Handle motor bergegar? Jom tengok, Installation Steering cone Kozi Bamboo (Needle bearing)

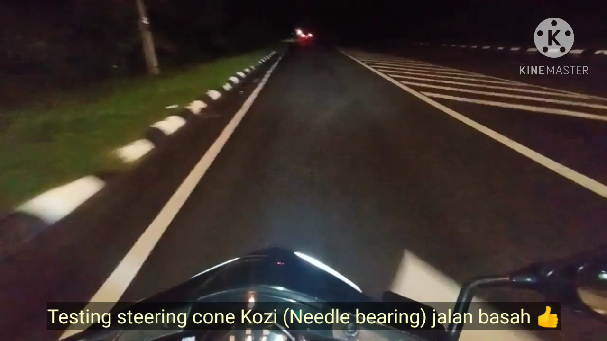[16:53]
Ni jalan basah, si hujan, memang betul lah. Memang tak lari lah.